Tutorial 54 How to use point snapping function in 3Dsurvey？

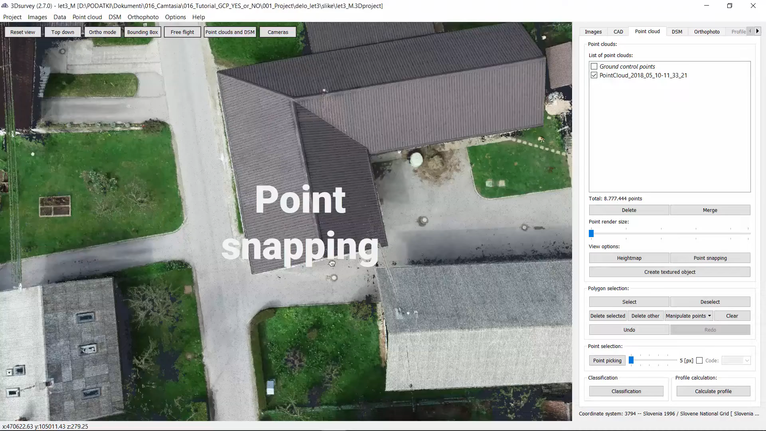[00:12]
Today I would like to show you how to inspect coordinates of a single point from a point cloud. In this case I would like to use our point cloud snapping tool.
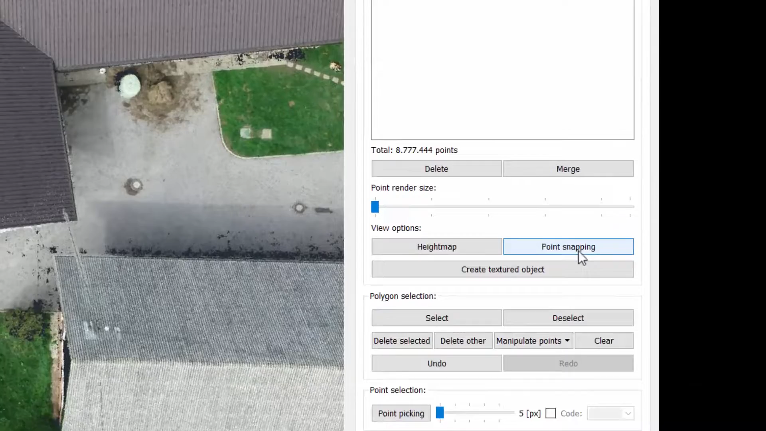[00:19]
Turn on, it takes a couple of seconds to recalculate
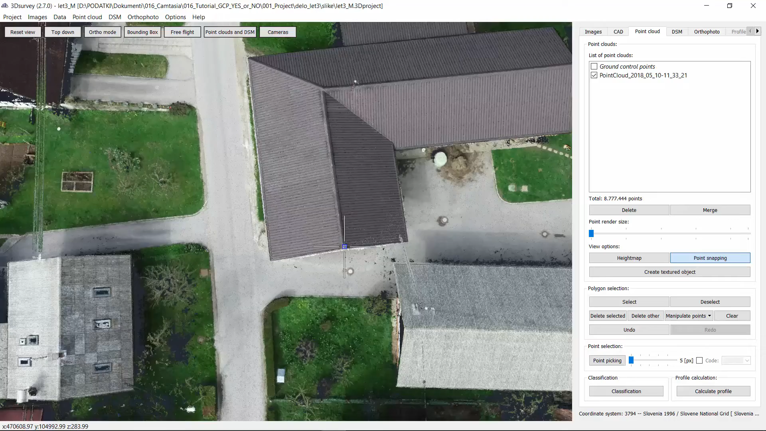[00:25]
the coordinates and now you can snap on a single point on your point cloud to really neatly inspect the coordinates.
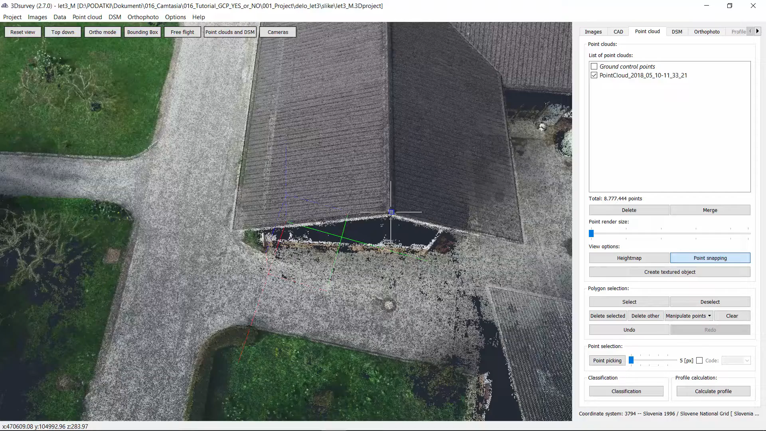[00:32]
We can see the coordinates in the lower left corner. Every time I rotate the model it takes a couple of seconds but then we can inspect on a single one coordinate.